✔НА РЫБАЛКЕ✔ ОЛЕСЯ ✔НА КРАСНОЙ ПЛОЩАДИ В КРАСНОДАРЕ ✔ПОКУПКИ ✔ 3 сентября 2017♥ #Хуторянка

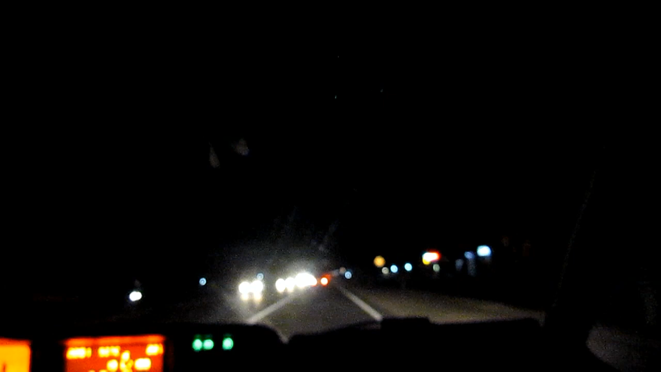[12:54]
Здесь что-то непонятное, да? На казачьем рынке. Да, на перифрёске. Да, что-то милиция моргает.
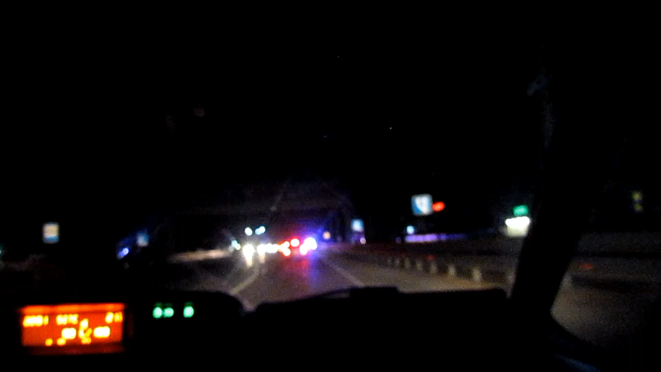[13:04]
Ага, авария, наверное, да. Аварийка. Милиция, милиция, милиция. А что ж такое, сели хорошо? Сели хорошо. Ваши не так сверкают, да? Ага, ну, чтобы видно, что было. Да, мы уже убираем, это эвакуатор уже идёт давно. Милиция, хотя сели хорошо, сели. Где милиция? Антоша сидит в машине.